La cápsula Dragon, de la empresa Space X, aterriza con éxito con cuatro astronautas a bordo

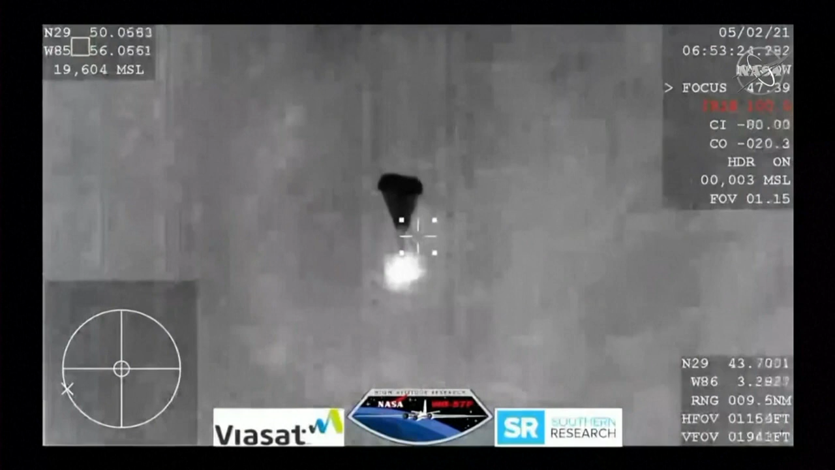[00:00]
And those four drogue chutes, oh you can see I'm being pulled out now.
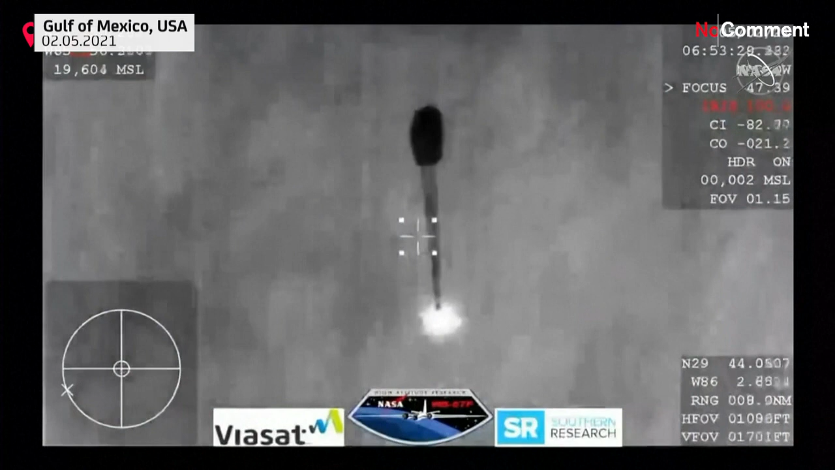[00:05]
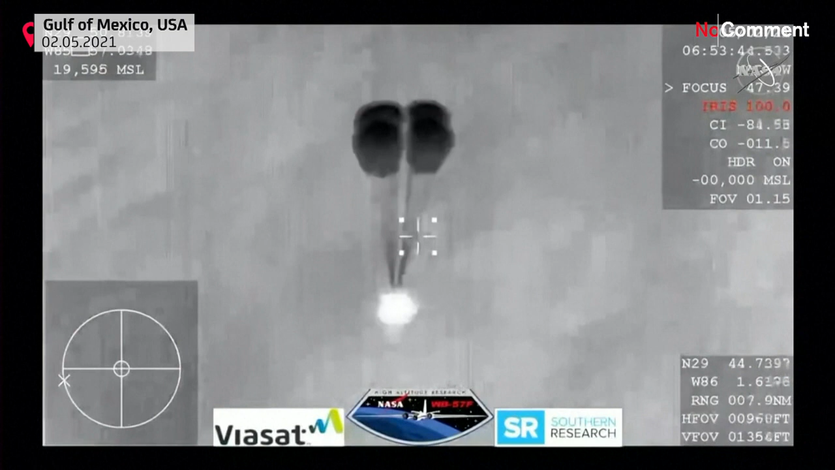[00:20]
SpaceX copies and concurs nominal descent rate.
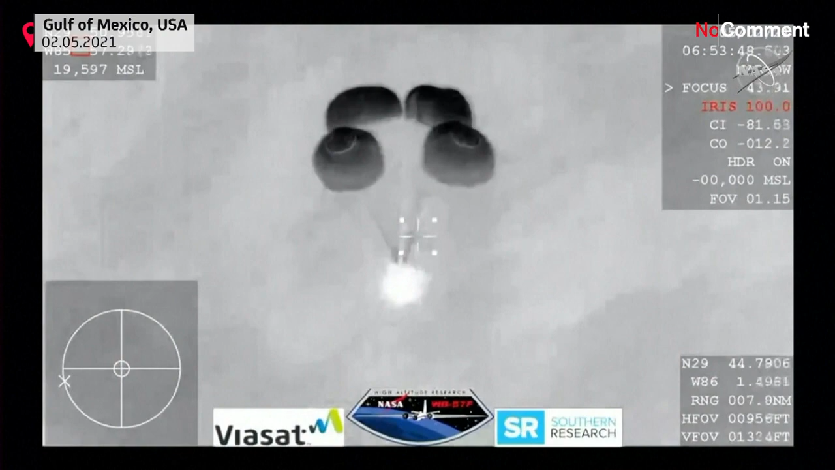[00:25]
600 meters and we're showing 10 meters per second on the descent rate.